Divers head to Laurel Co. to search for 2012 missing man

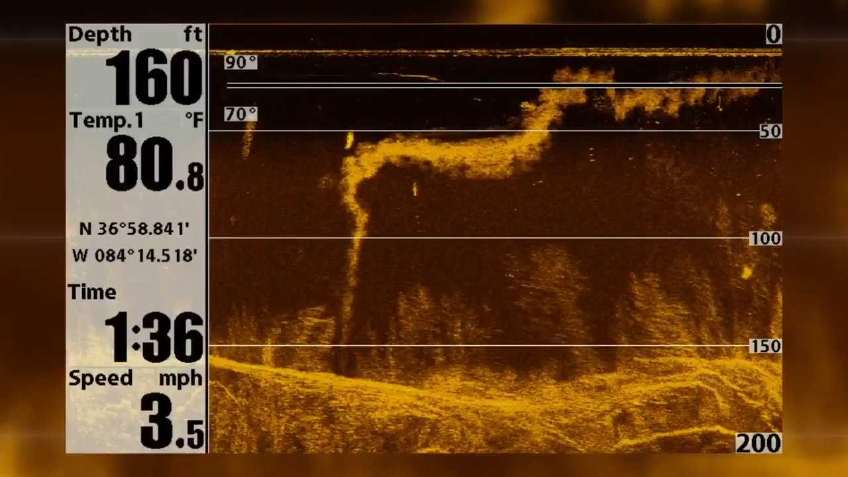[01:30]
On screen: depth 160 ft, water 80.8°F, speed 3.5 mph
Sonar pictures show a tree he says could hold the weight of a human body. When you're looking at it at two angles, it's not as likely that it's going to be something that isn't there, and that's what we're hoping on.